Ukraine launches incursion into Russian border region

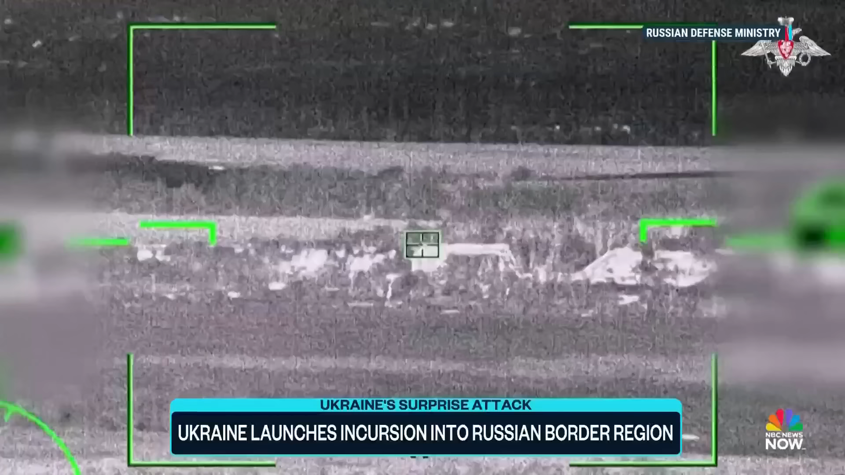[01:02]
Russian authorities releasing this footage of attacks on what they say are Ukrainian forces in the region, claiming a thousand Ukrainian troops crossed the border and that more than 300 were killed or injured.